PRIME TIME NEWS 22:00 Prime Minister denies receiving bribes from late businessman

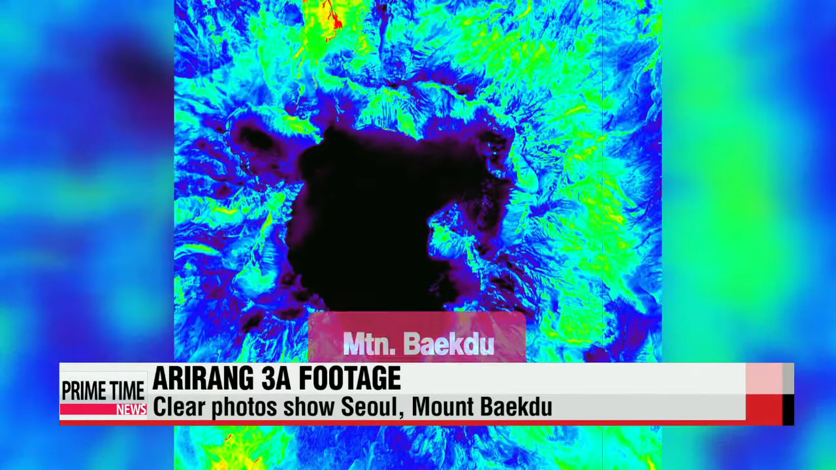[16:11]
The satellite's infrared camera is capable of taking photos at any given time. The Arirang-3A will be in orbit for four and a half years, and its tasks include monitoring the environment and analyzing climate change.